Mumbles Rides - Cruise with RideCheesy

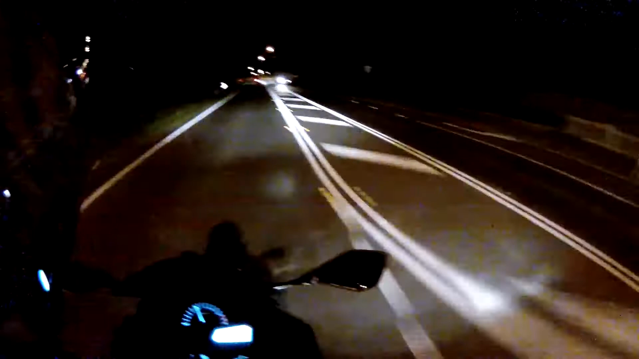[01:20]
And we're going left up here somewhere and then we're cutting through side streets. I'm just going to watch for you when you indicate. Well it's a bit of a tricky like corner because you think the corner... You think there's a road there but it's... Oh it's this bit yeah. I think it's this one. Oh okay. Actually no it's not this one! Ah! It's the next one! This will work out great. Yeah it is. There's something in my bloody eye, I don't know what it is.